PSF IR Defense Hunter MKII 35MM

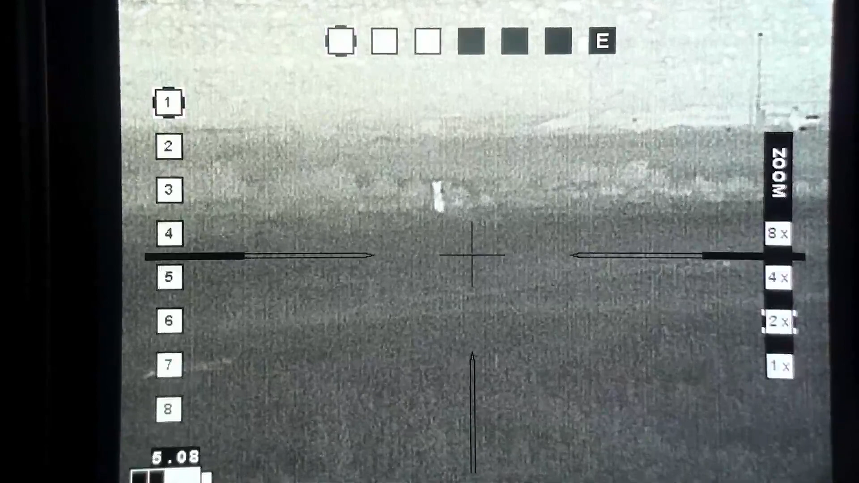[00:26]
Yeah I got it. I got it.
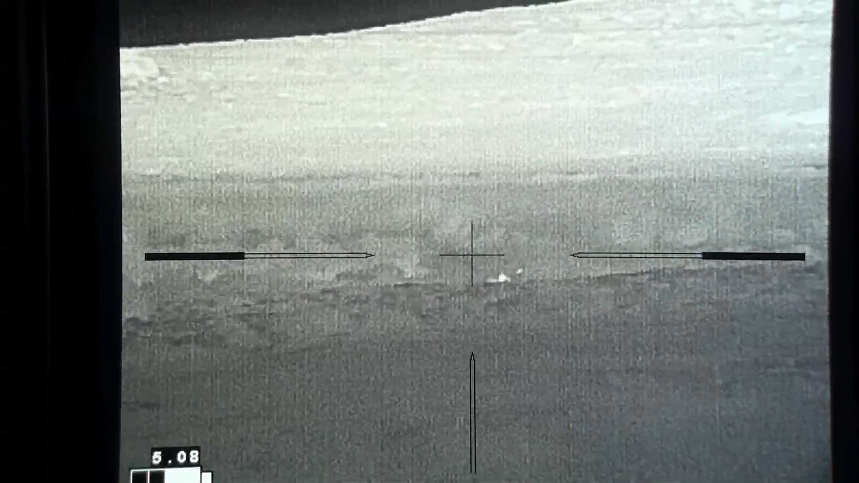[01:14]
We got one down. First one on thermal. Yes.
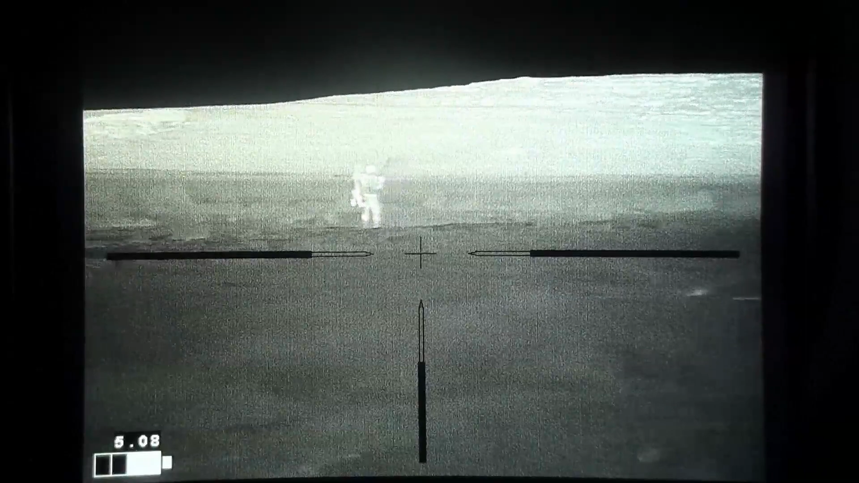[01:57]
Got it? Let's go check it out.
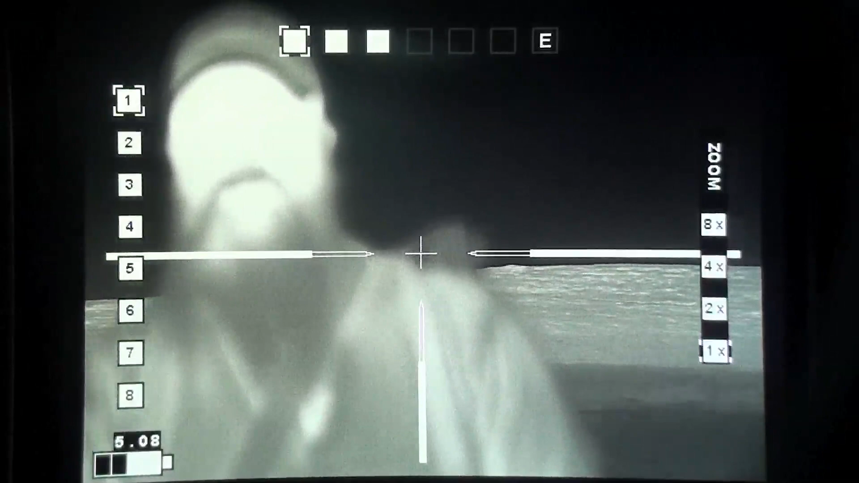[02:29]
Folks have been hunting coyotes a long, long time. I've been hunting them since I was seven, so 30 years now.
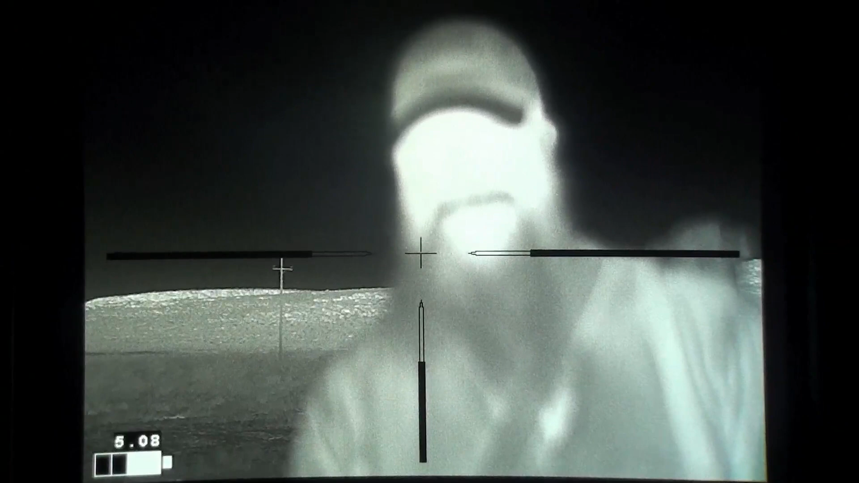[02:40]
Never killed one at night with the thermal scope until right now. You just saw it happen.
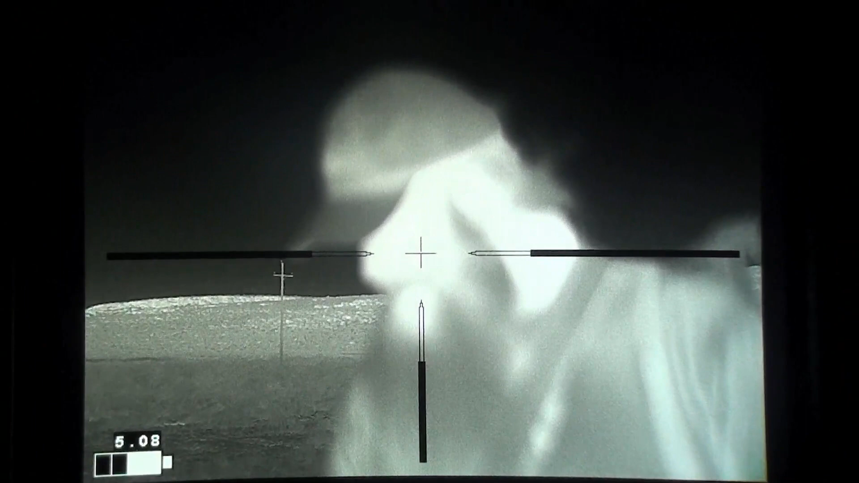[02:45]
That was awesome. I think I'm hooked.